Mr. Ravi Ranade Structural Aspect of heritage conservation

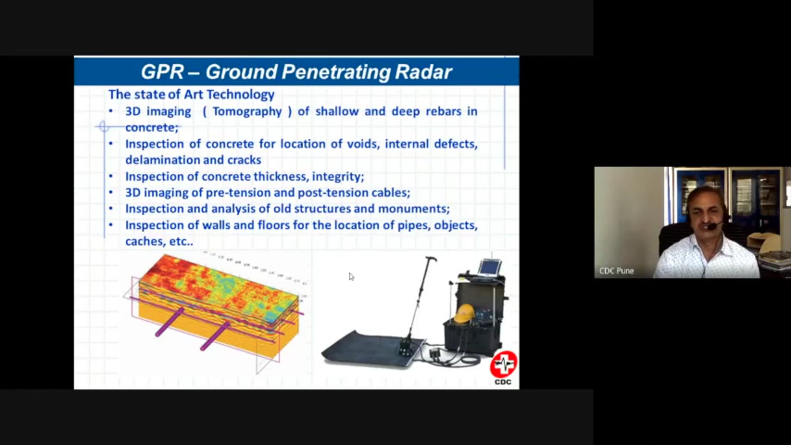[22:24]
There are different frequency antennas which are available which can scan right from say a few inches. So in the soil you can go even up to say 20-30 meters deep inside. So the ground penetrating radar is a very powerful tool.
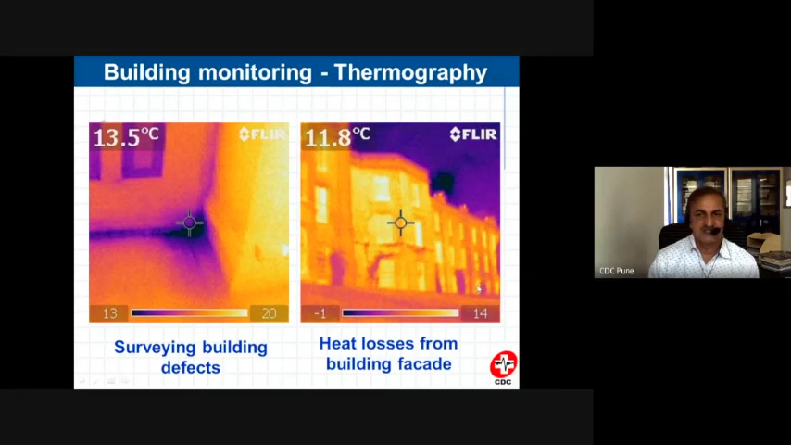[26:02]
So it indicates that there is going to be some dampness or leakages over here. Or you will see that this patch over this patch. At these locations there is definitely going to be a low temperature. Which indicates that there is probably some leakages or superiors over there. Many times we combine radar and thermography together. And then based on these two methods combining. Then we can get some good results. Normally it is always recommended that whenever we go ahead with some non-destructive test. We should not use only one stand-alone ND test. But we must combine at
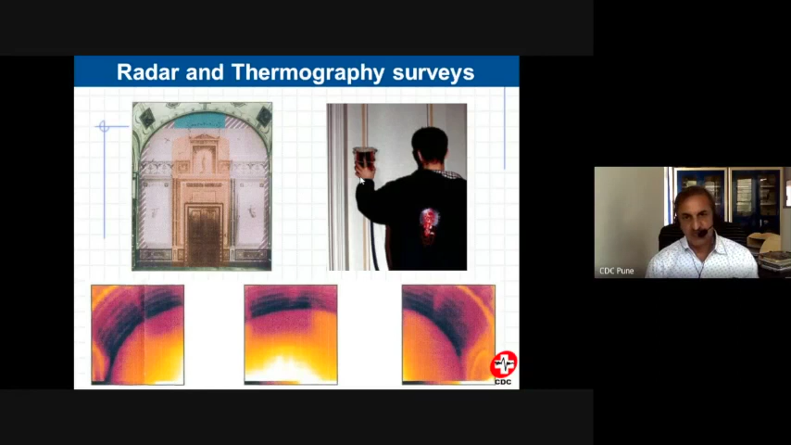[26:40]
least two or preferably three or four methods. So then we can get some more clear picture or idea of that structure. Then even endoscopes are also we are using.